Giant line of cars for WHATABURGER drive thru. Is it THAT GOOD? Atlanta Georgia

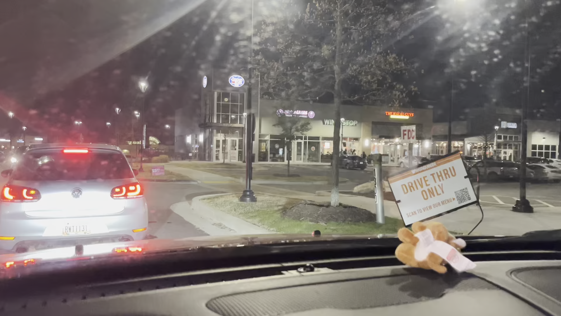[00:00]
Look at this, drive-thru only for Whataburger. Look at that freaking line.
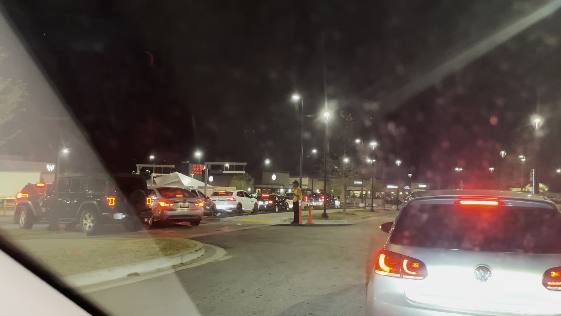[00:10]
They even have like cross guards in fluorescent vests.
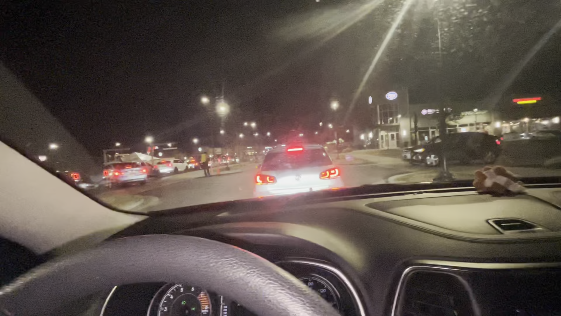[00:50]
Is that good? It's that good? That's what I'd like to know. Is it that good? Is that good? Oh, I can go around him. I can go around him. Okay, bye-bye. I'm gonna go around him.